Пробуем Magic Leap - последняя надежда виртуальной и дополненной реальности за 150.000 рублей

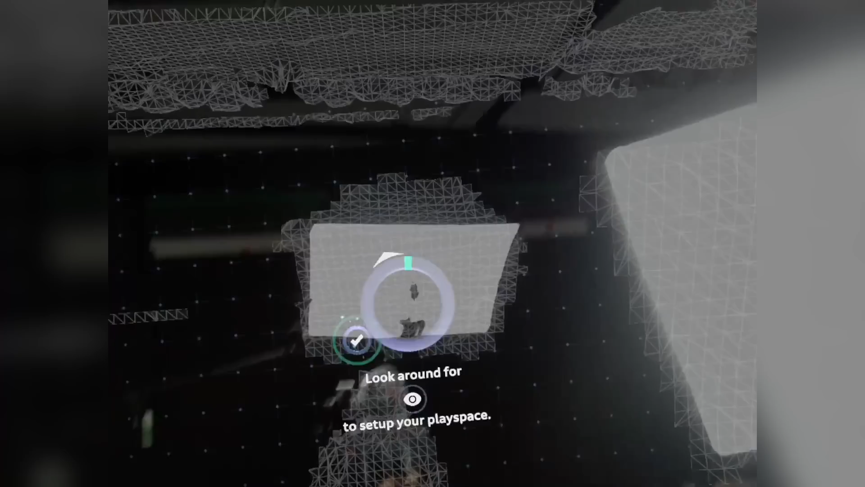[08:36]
И мне нужно смотреть на вот эти кружочки, он показывает их в разном совершенно, в разных местах студии.
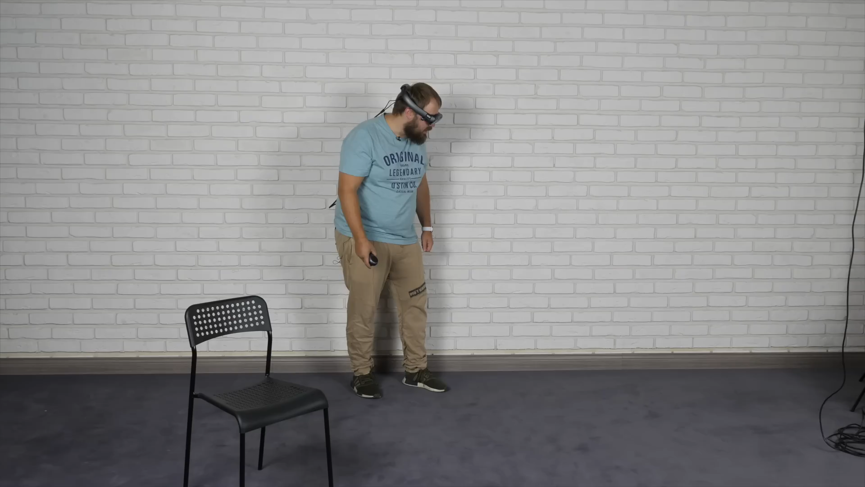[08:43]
Если вы не меняете сцену непосредственно того места, где вы используете Magic Leap,
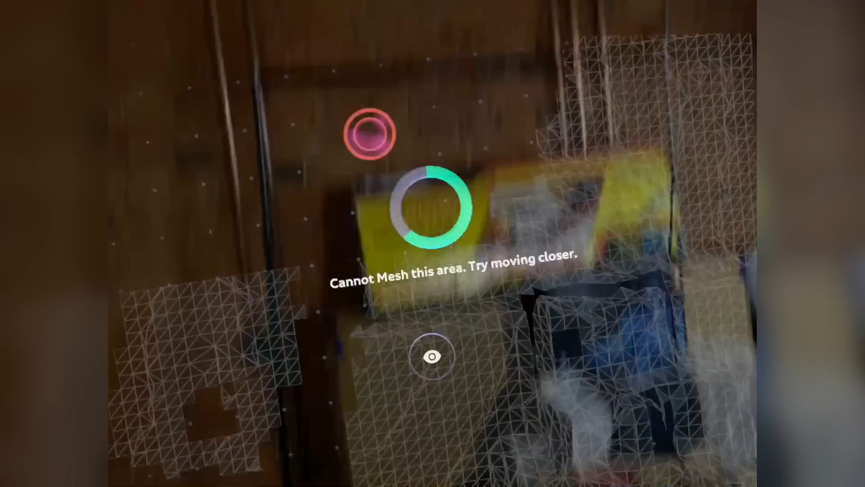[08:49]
то можно каждый раз вот эту карту не строить, просто в данном случае мы ее использовали то в одном месте,
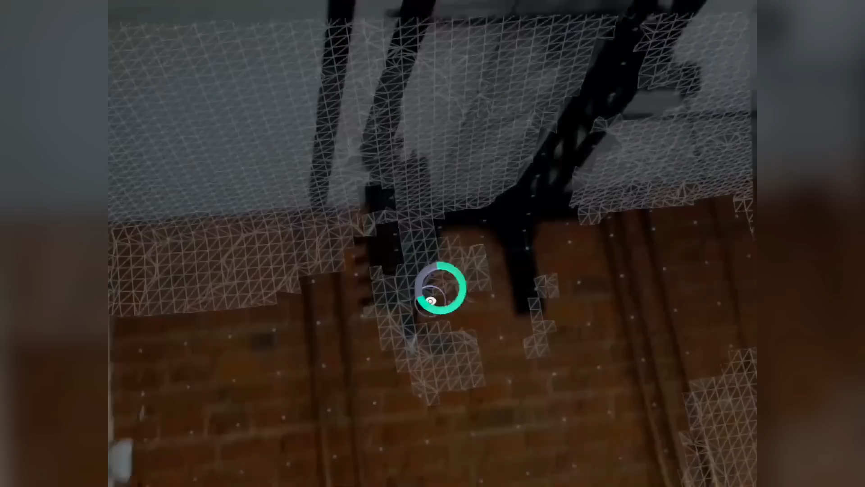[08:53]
то в другом, и, соответственно, он хочет, чтобы вот эти процедуры были пройдены. Смотрите, что происходит.